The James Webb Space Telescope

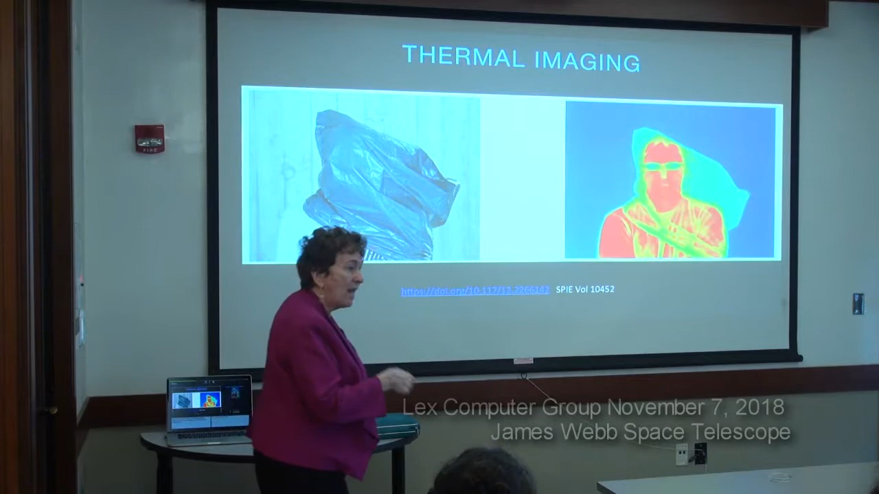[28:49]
I can actually see through the thing and see what's behind it. So I can actually see behind some of that stuff that obscures the visible view. And that means that infrared light might penetrate obscuring layers. Infrared light might get through dust. Infrared light might shine through areas that I can't see with Hubble or can't see with backyard telescopes.
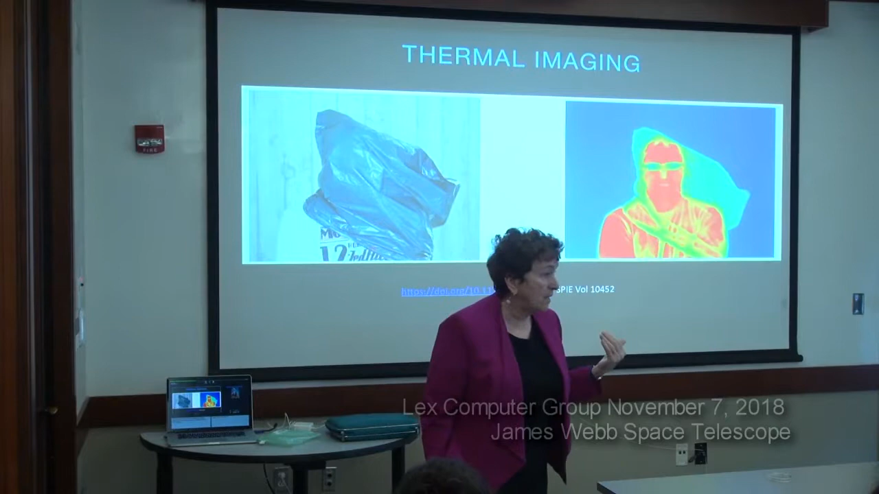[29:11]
So infrared, the second great property that we're going to exploit is infrared is going to let us look at areas that are otherwise occluded or dusty.